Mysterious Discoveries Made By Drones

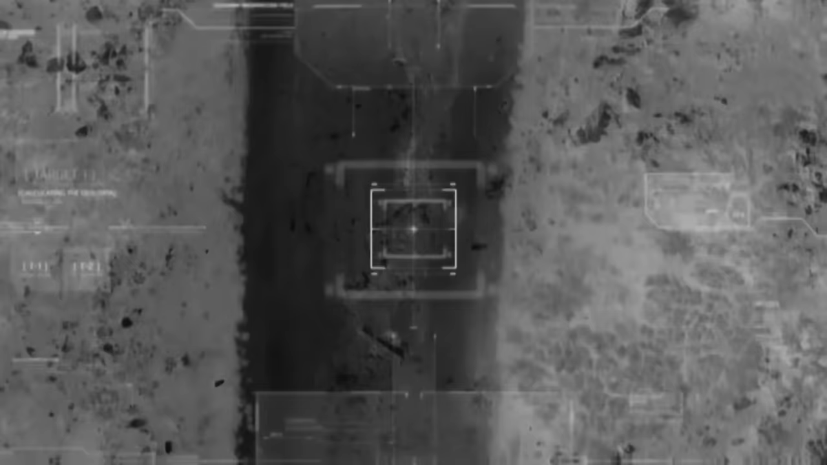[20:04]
The drone found a wide ditch overlooking the Walnut River.
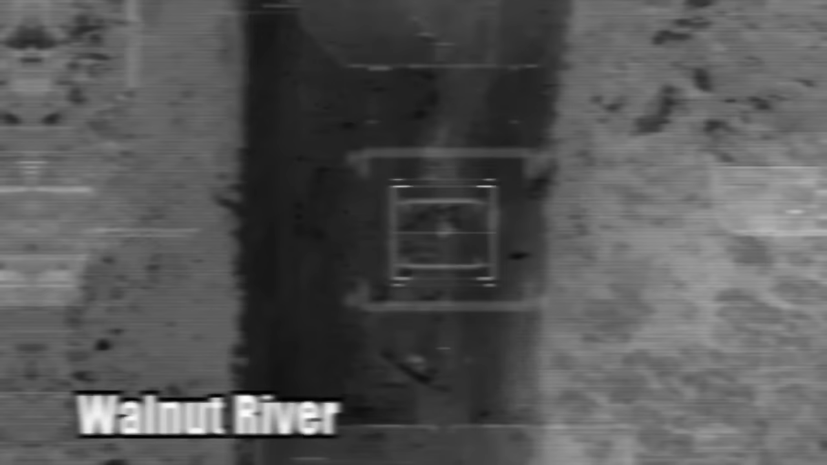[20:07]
The ditch appeared to be some kind of earthwork, but it was only really visible when using thermal imaging.